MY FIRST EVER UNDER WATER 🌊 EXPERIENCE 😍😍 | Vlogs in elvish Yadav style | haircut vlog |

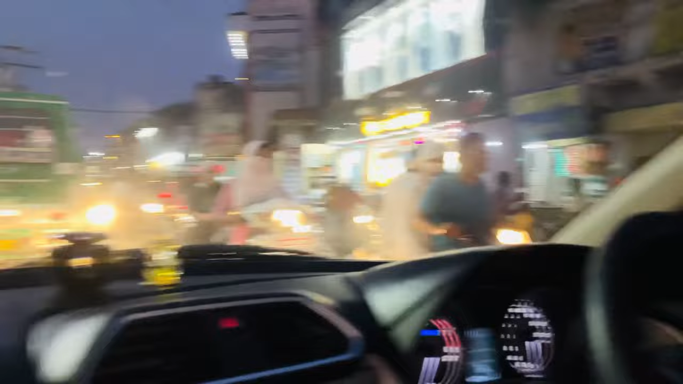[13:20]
तारा चंद पान भंडार जाओ करो. जाओ ताने, आपकी मतलब की जगह आ गई यहाँ पे. तो ठीक है, और मेरे को इतना कट करना पड़ेगा ना अभी एडिटिंग में, जो तू भर भर के गालियां दे रहा है ना. गाइस हम आ गए हैं भाई अभी नई सड़क पे, और यहाँ ट्रैफिक बहुत जबरदस्त हो रखा है.